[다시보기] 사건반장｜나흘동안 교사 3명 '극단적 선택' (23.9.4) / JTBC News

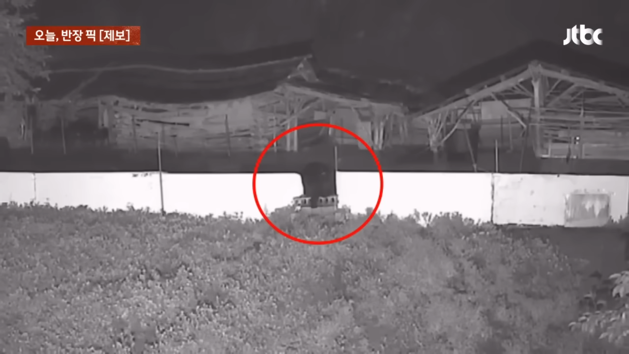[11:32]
담을 넘고 농장을 습격했어요. 염소들의 필사의 도주. 하지만 새끼 염소는 입에 물고 지금 담을 넘고 있습니다. 세상에. 당시 곰이 총 4차례나 염소 농장에 들어가서 습격을 했다는데. 또 죽었다고요. 염소들. 네. 정말 와 사반가족께서 제보해 주신 영상이라는 너무 귀한 영상 같아요. 왜냐하면 어디서도 잘 보기 어려운데.